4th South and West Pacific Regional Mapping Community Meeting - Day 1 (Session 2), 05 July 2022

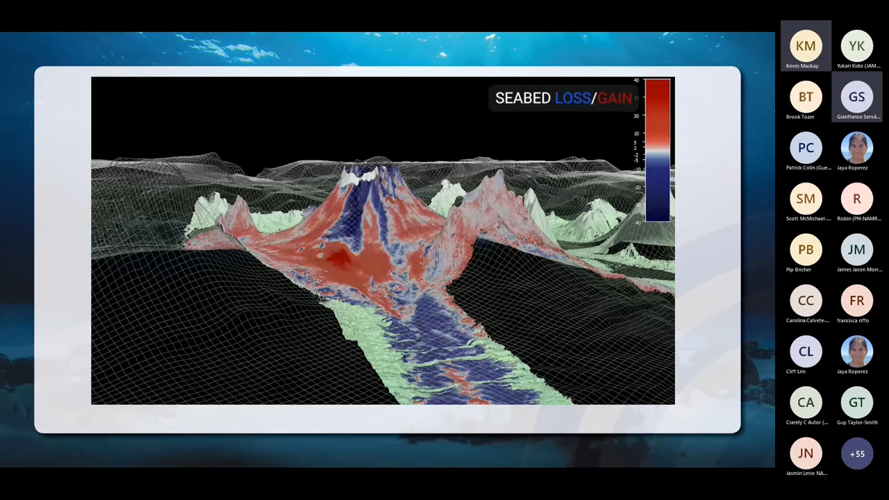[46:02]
So we're talking about vast amounts of materials flying down this along the seafloor from this eruption and devastating all life. So it's not only changed the seafloor map, it's also damaged and destroyed complete ecosystems as these eruptive flows followed along the seafloor.